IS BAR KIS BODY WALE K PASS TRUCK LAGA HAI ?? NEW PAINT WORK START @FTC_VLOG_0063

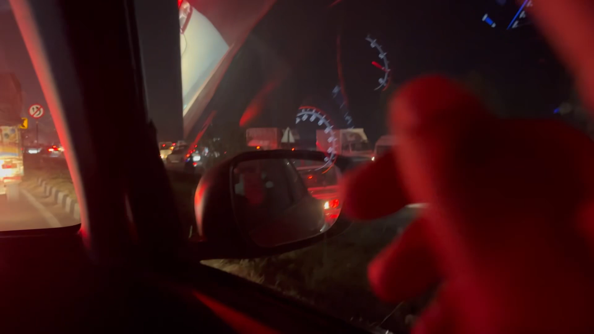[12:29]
जितनी लोग जल्दी करते हैं अगे जाने की उतनी जल्दी जाम मैंता है और मैं तुमें पूरा
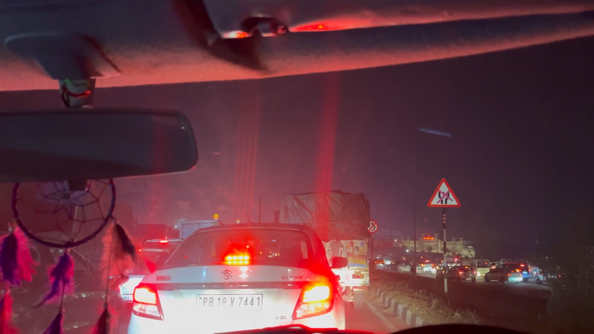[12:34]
जलंदर तक जाम बता रहा है वह जलंदर यहां सा 10 किलोमेटर है पूरी रैड लाइन बताई हुई है देखते हैं अब कब तक पहुंचते हैं मैं कोई दादना लगा इसकी वया से रोड बन था चलो
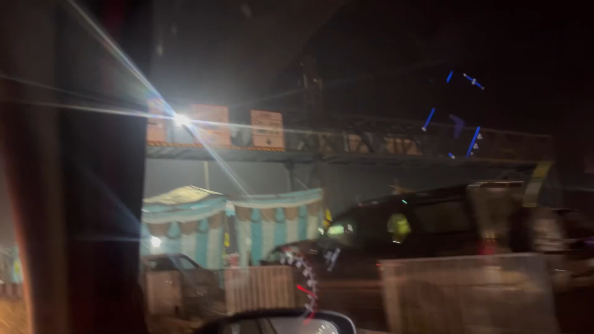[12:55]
पूंचे के जलंदर अटर टूंट लगा
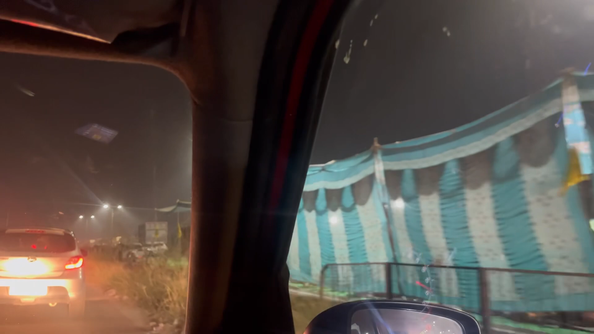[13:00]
दिये वही रोडों में अभी है पादानी किर चीद रुखाए
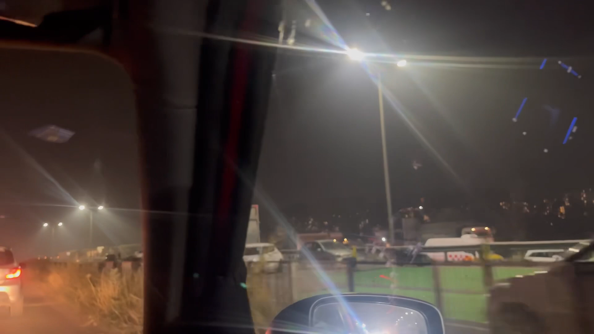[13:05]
पूरा जाम पादना लगा जादना लगा